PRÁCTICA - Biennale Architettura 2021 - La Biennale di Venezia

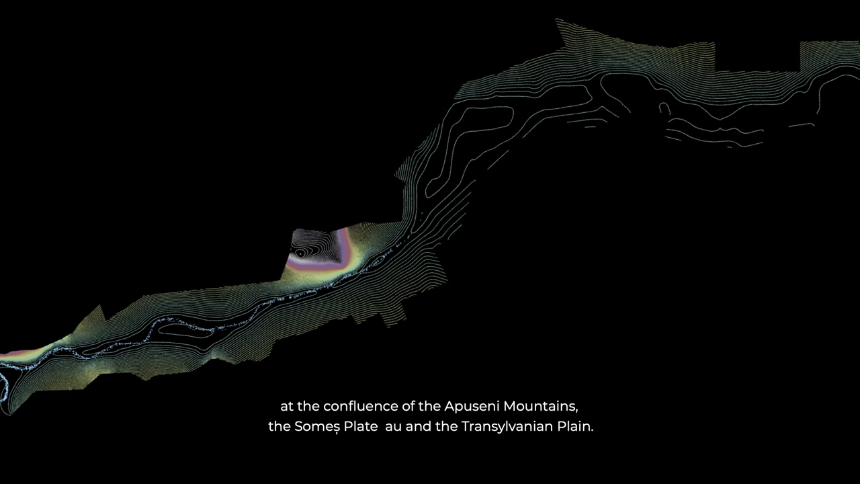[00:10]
at the confluence of the Apuseni Mountains, the Somes Plateau, and the Transylvanian Plain.
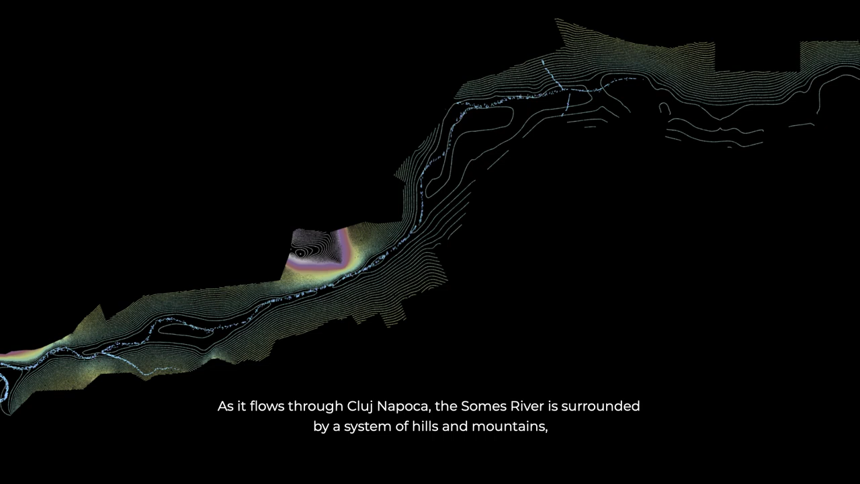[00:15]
As it flows through Cluj-Napoca, the Somes River is surrounded by a system of hills and mountains.
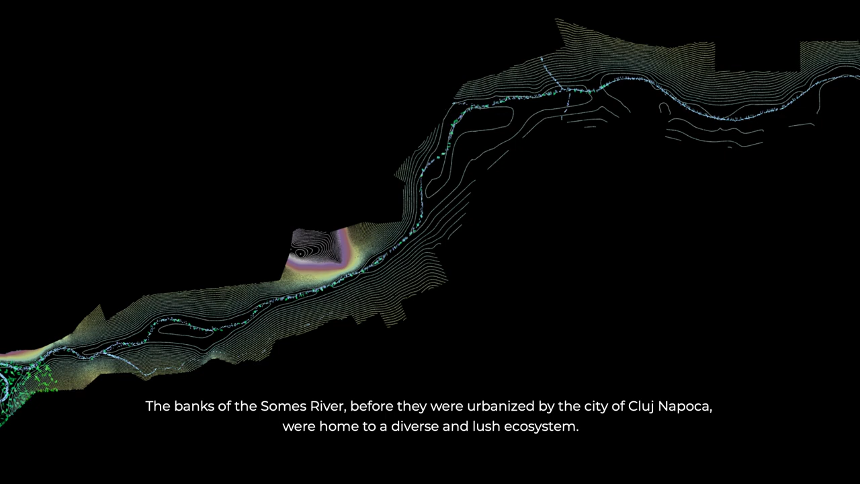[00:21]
The banks of the Somes River, before they were urbanized by the city of Cluj-Napoca, were home to a diverse and lush ecosystem. The dynamic river served as a platform for a dense and rich natural environment.